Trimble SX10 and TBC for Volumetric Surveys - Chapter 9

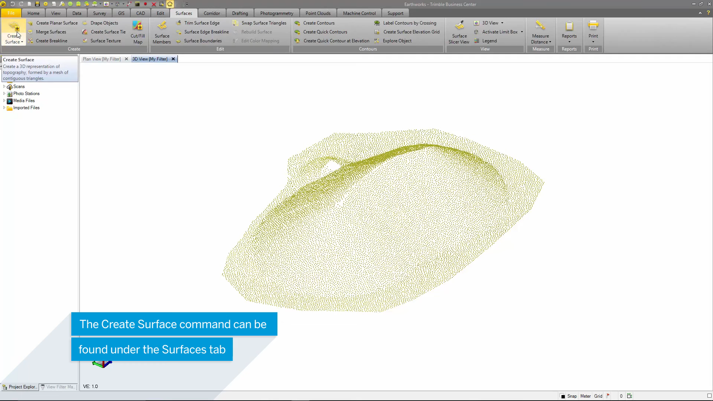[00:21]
Under the Surfaces tab, select Create Surface. I will call this Stockpile1 for the surface name. I have the ability to classify the surface material. This is useful when comparing surfaces to one another and creating Earthworks reports based on the difference in volumes.
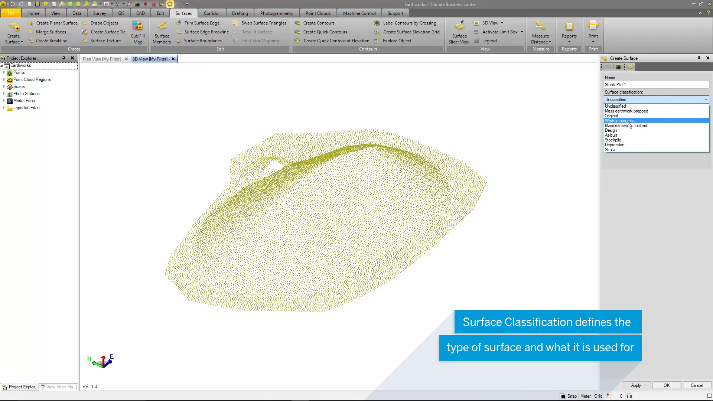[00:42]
There are several types of classifications such as Original Ground,
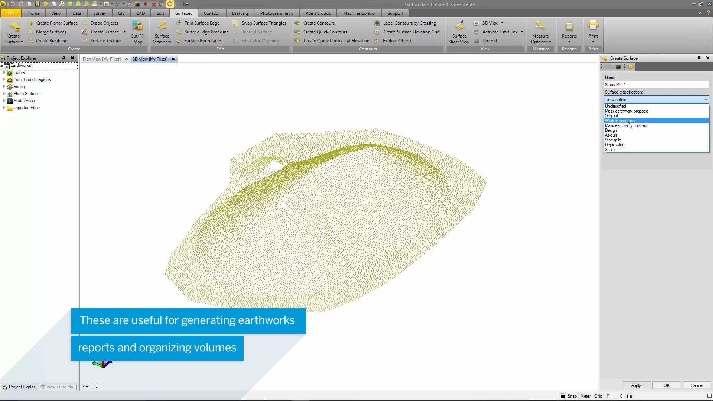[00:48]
Design, As Built, and Stockpile. I am going to select the Stockpile Classification as this will allow me to compare future volume surveys of these stockpiles in TPC.
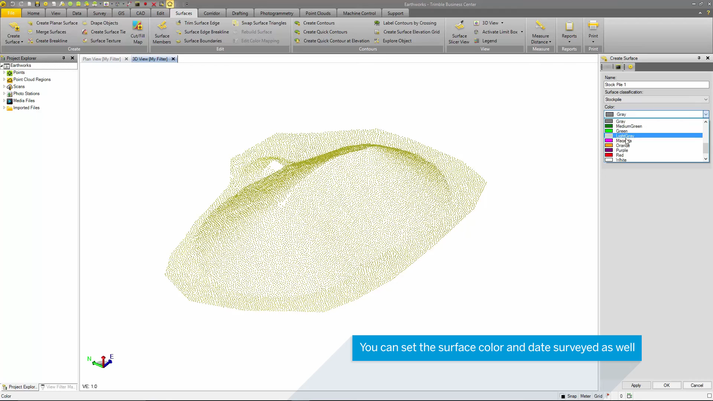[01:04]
I can also select the color for the surface as well as the date surveyed. In this case, this survey was performed on August 16th and at around 2pm.
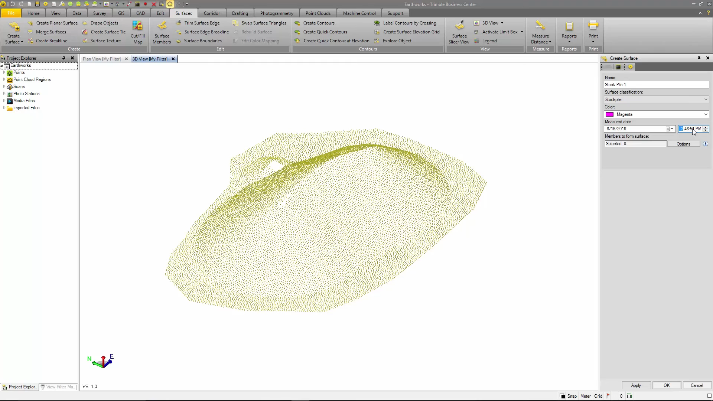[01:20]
Then I will select the members to form the surface which will be my point cloud and then I can select Apply and OK.
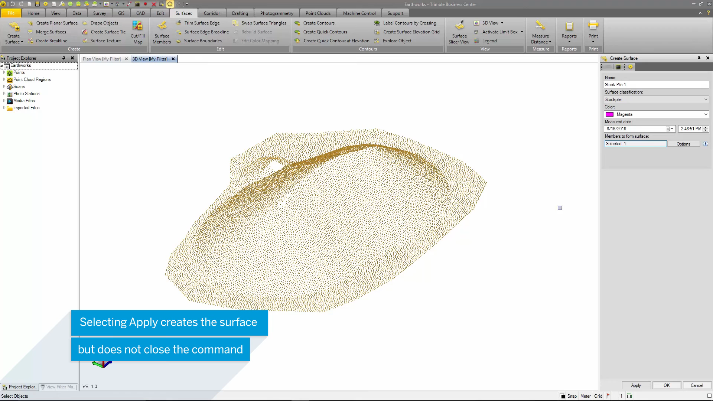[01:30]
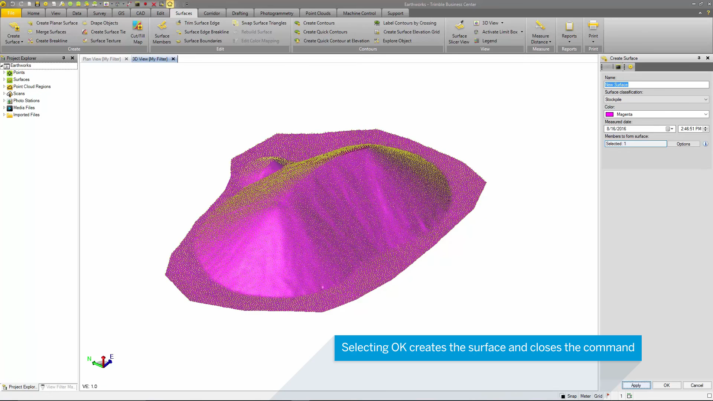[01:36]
Selecting Apply creates the surface but does not close the command. Selecting OK creates the surface and closes the command. Point, line, alignments, and point clouds can be used to generate surfaces. In the Project Explorer, I will turn off the point cloud and now you can see the newly created surface.
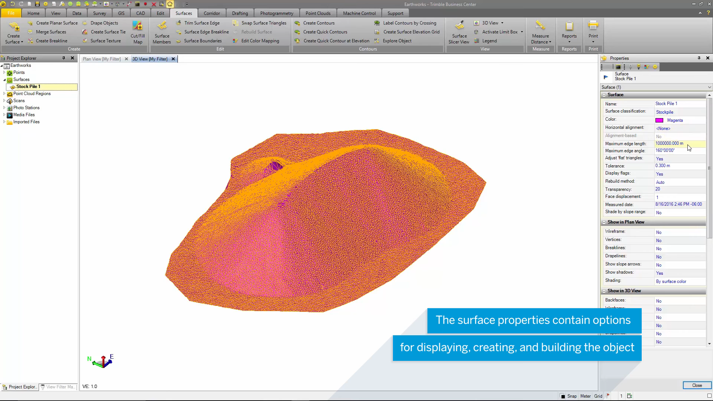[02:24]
The Maximum Edge Length allows users to specify the maximum triangle edge length for each surface triangle.
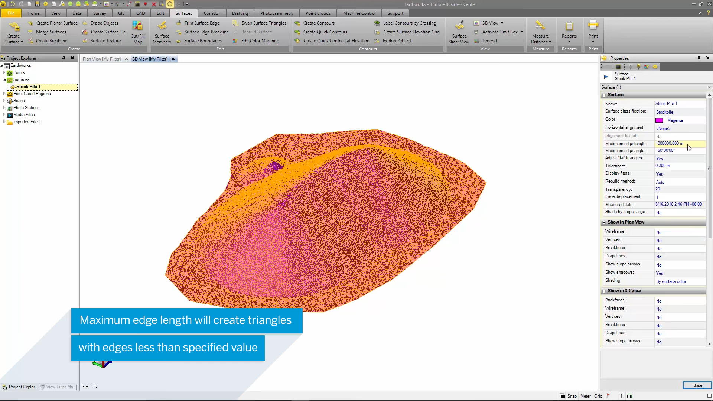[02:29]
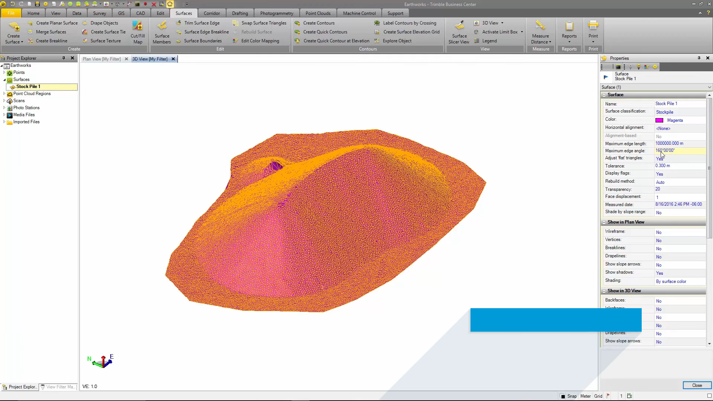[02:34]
You can also change the tolerance for removing flat triangles in your surface.
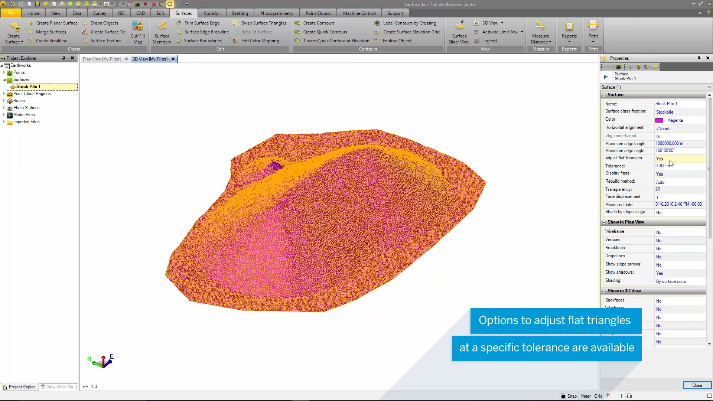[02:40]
Depending on the type of terrain you are creating surfaces from, this tolerance may be very useful. Display flags are shown when TBC notices
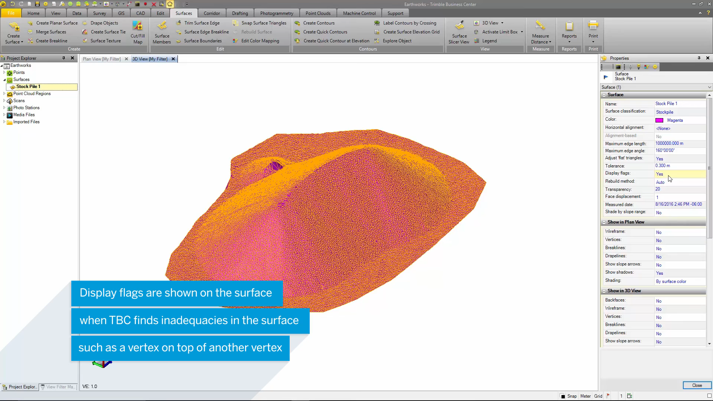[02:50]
inadequacies in the surface such as vertices on top of vertices. You can select the rebuild method for the surface, whether that's auto or selected by the user.
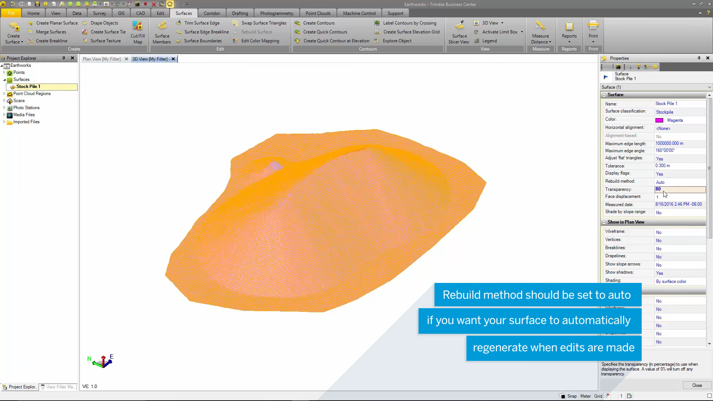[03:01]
The transparency option is for changing the visibility of the surface. The shading option will create surface shading based on a slope percentage.
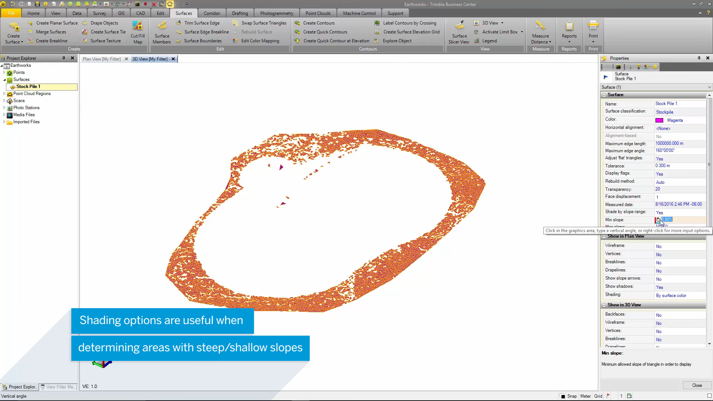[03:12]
Next there is a pane for plan viewing options and also one for 3D view options.
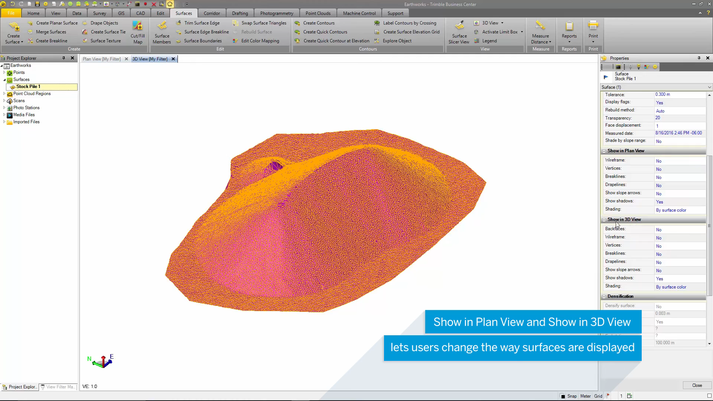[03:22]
These define how the surface area is rendered in each individual view.
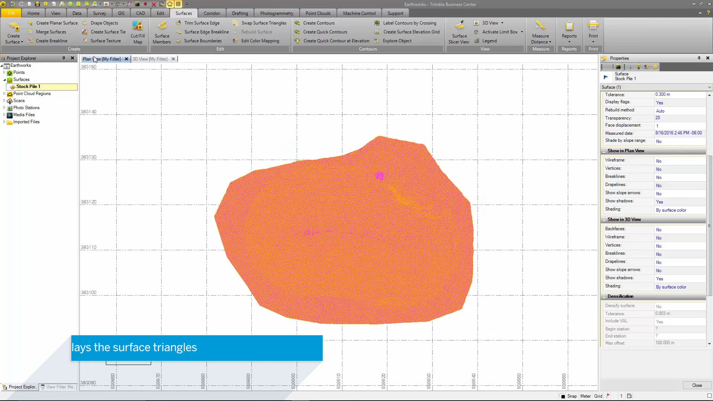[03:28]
Wireframe option is useful for editing the individual surface
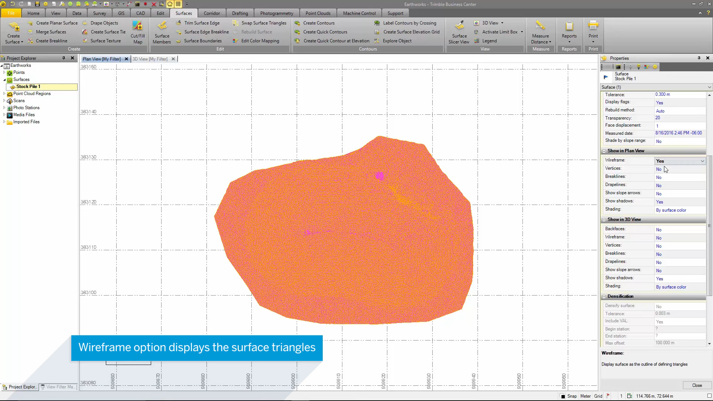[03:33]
triangles and finding areas of the surface with issues. You can also turn on vertices, brake lines and drape lines that are a part of the surface. Turning on the option to show slope arrows helps users to better visualize where and what direction the slopes are.
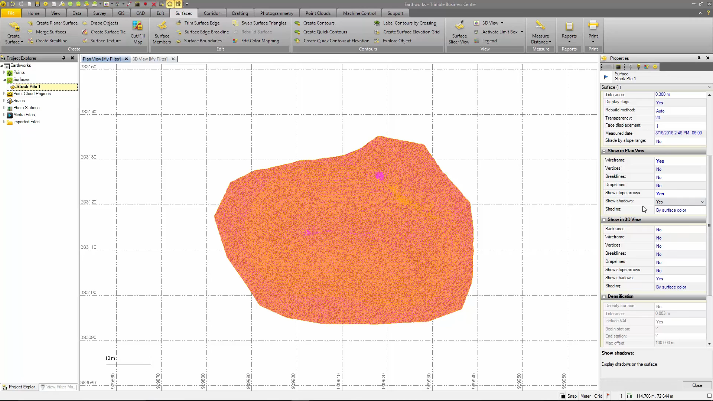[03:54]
This is great for determining drainage patterns and other low type terrain. The shading option is another neat visualization tool.